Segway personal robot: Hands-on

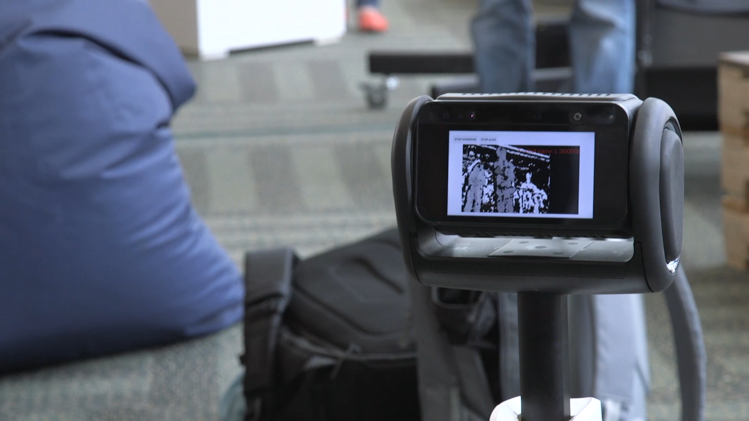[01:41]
And personal tracking and facial recognition also uses the camera as well. That allows us to build very interesting apps on top of that.